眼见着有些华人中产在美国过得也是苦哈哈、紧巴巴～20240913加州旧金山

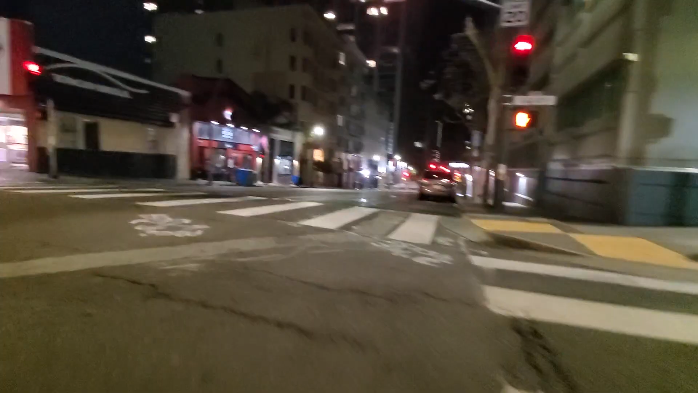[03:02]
Embassy 大使馆，大使馆的一个宾馆吧，那是一个大使馆牌宾馆。
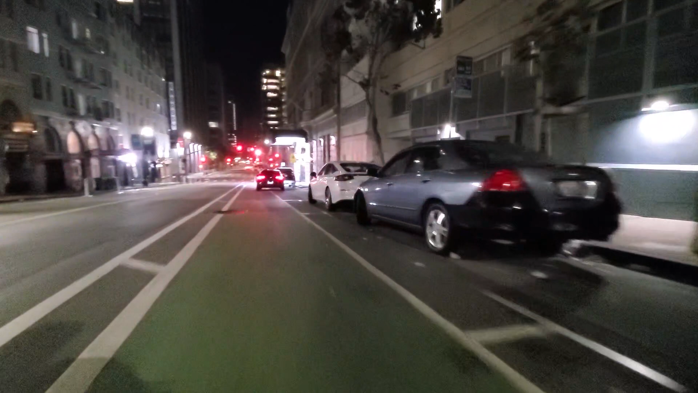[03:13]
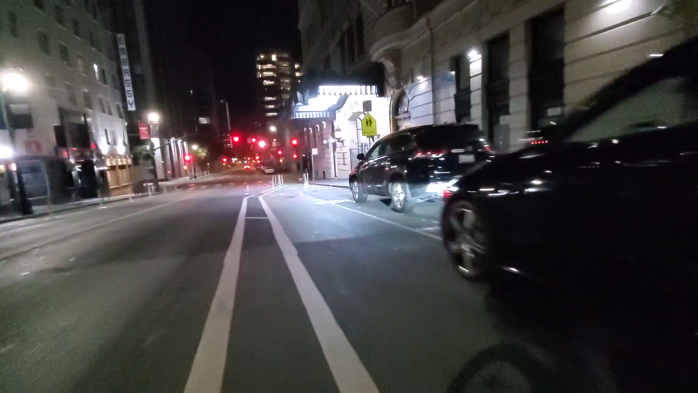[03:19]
这块就相对平一些了，这块。
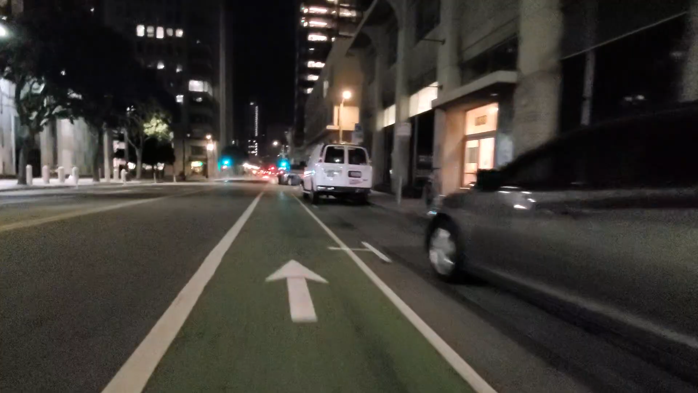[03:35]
这个车在收这个瓶呢。玻璃瓶啥的，咣啷咣啷的，在捡玻璃瓶呢。哎，这个直接走是到市政厅吗？Golden Gate 金门路，有可能是从市政厅经过吧？看样子像。